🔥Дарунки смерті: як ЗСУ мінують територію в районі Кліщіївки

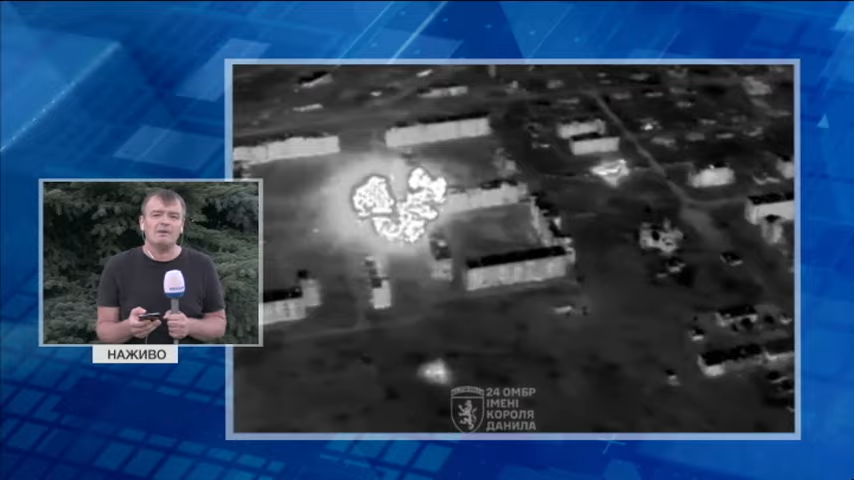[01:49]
Там сьогодні рашисти 21 раз штурмували українські позиції.
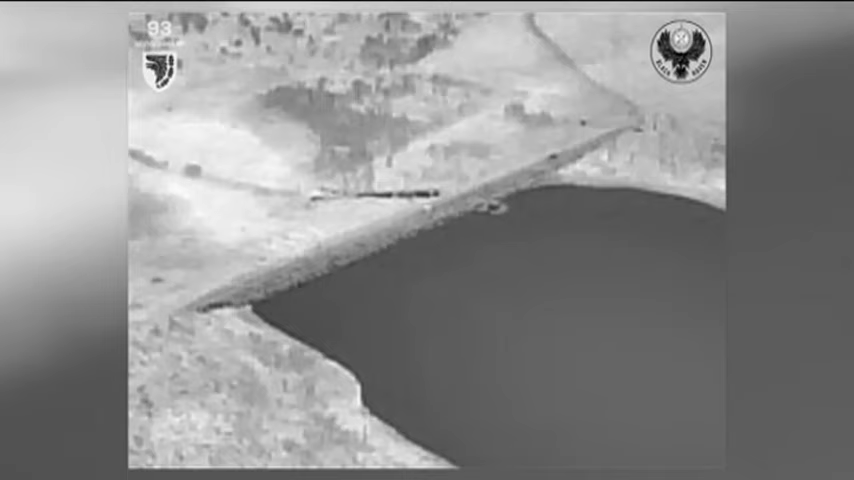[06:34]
Нещодавно міни, встановлені хлопцями, допомогли знищити російський танк. Історія була така, мінували ми дамбу,